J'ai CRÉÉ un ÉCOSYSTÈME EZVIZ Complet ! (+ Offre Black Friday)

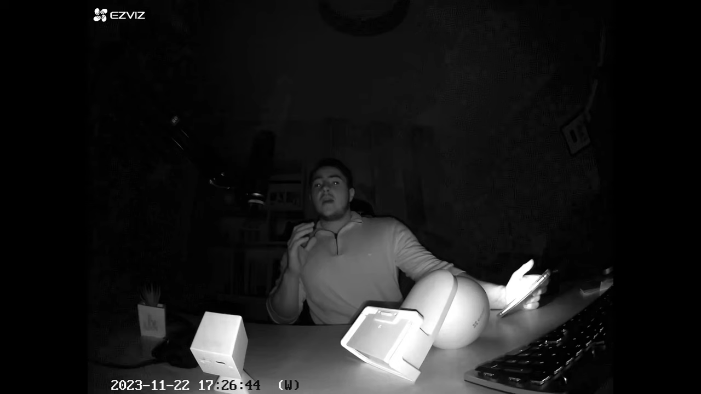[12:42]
Et concrètement Voici ce que ça donne D'utiliser la dorbelle Dans la nuit Vous pouvez voir Qu'elle dégage Quand même Et bien Quelque chose de sympa Jusqu'à 5 mètres En night vision Et ça fait plaisir
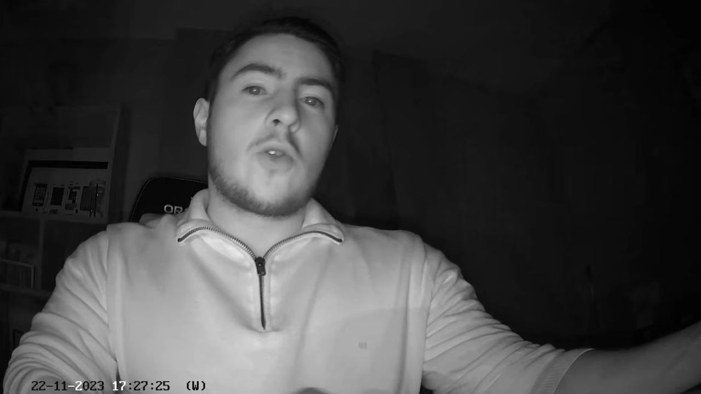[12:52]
Tandis que la CB8 La caméra la plus connue Chez Svis Ça donnera ça Alors effectivement On est bien Elle peut également Éclairer Tout ce qu'elle voit Si elle le veut Avec des lumières puissantes Tandis que La petite caméra La CB2 Elle éclaire ainsi Ça fait plaisir On a quelque chose De très potable Ça fait plaisir Et ça montre A quel point Ça peut être performant